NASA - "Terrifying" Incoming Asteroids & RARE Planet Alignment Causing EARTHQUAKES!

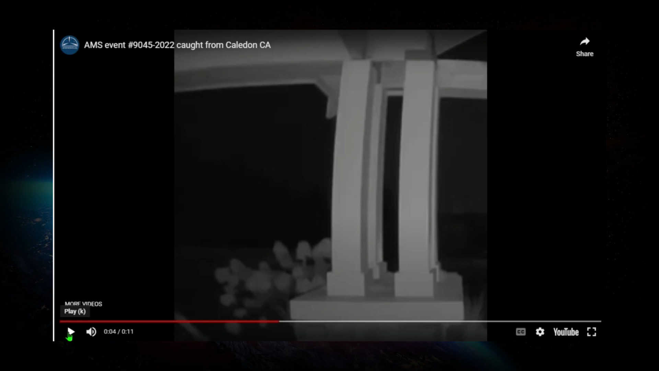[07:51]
You're going to see it come from this direction right here and shoot in this direction. As we play it now, you're going to see a few flashes. That was the actual meteor exploding.
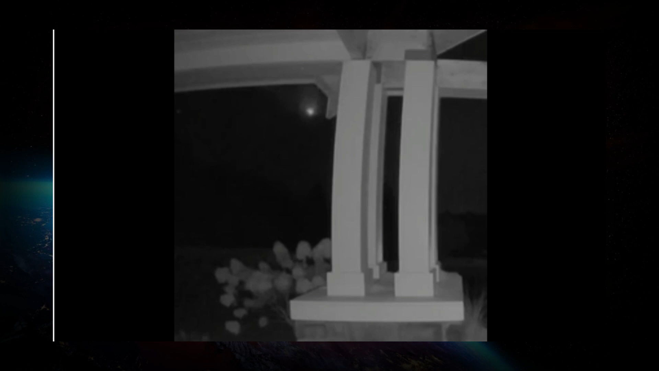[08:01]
And now they're calling this a meteorite, which means part of this thing actually hit the ground and people are searching for it.